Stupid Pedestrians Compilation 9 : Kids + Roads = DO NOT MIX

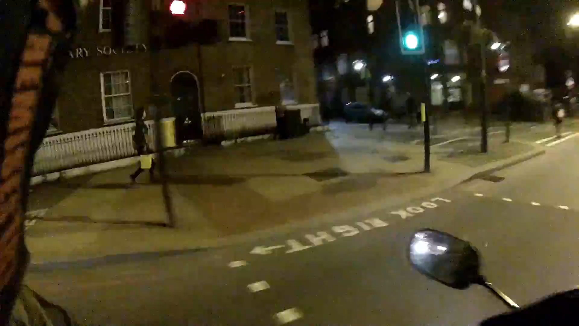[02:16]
Just following them fucks across the road.
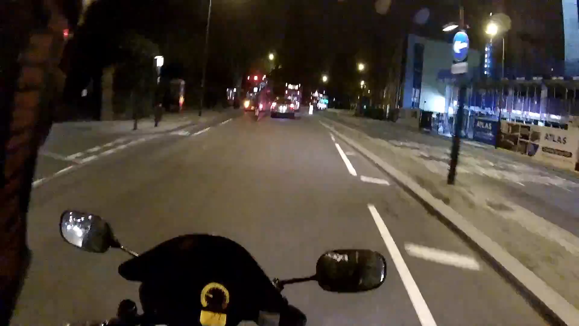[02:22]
That's why it's not good to fucking... Don't call it jaywalking in this country. It's not good to ignore the lights. Like that example right there. The woman that fucking ran across the road regardless of the lights encouraged the little kid to follow. Unbelievable.
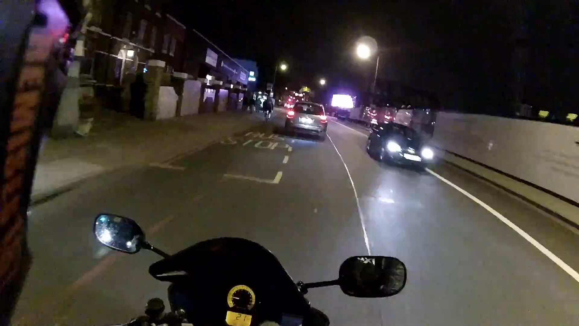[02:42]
Do not cross on a red man. It's pretty simple.